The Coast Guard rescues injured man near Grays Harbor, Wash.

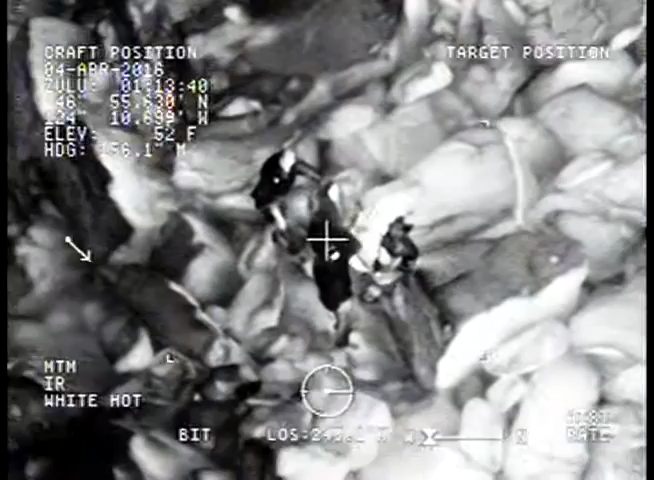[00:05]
...right, and easy right, and hold,
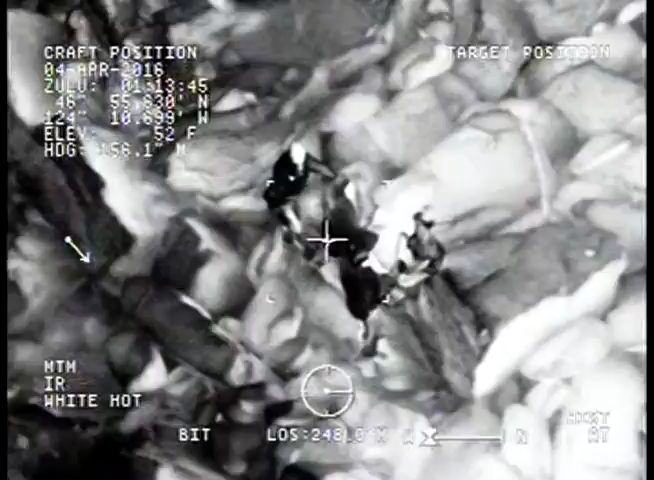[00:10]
stormers positive contact, I am retrieving the hook, stormers okay, clear back and left pointing.